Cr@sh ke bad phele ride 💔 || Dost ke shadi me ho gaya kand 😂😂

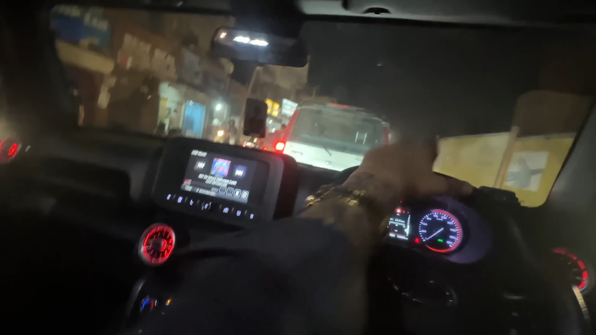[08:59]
अभी हम बारात पे जा रहे थे और यहाँ पे लग गया भाई ट्रैफिक।